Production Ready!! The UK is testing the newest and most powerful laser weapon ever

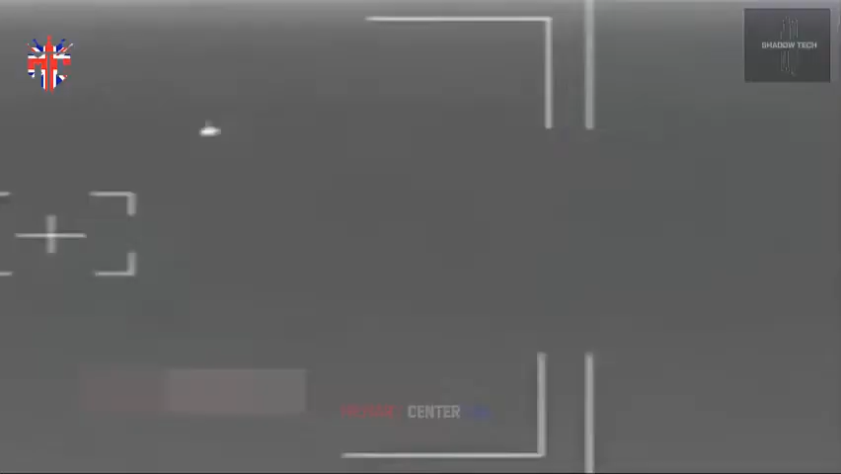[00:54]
small drone and metal targets designed to approximate ship and aircraft skin.